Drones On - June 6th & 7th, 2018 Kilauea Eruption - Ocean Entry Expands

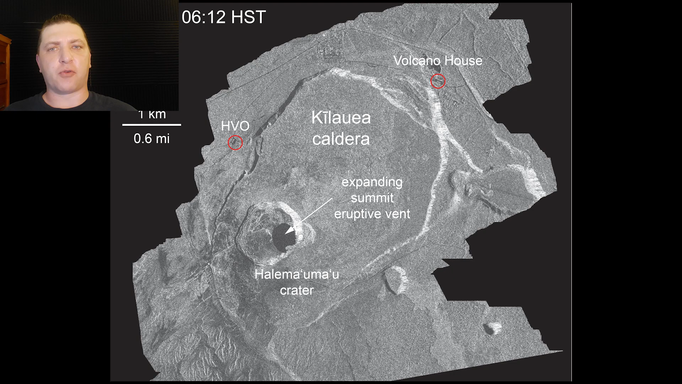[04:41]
Here we have a progression of the deflation at the Kilauea summit provided by the USGS and then a
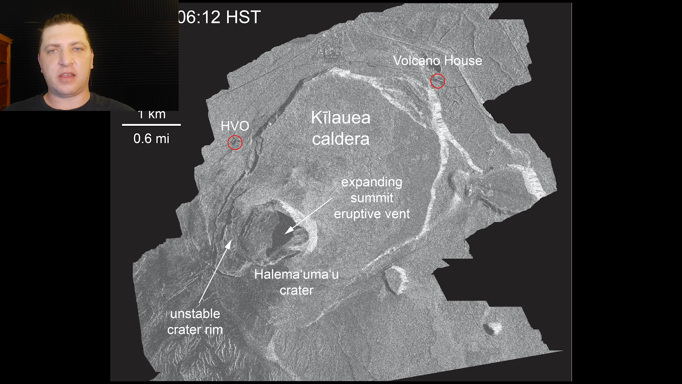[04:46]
3D model of what the caldera looks like at this point in the eruption.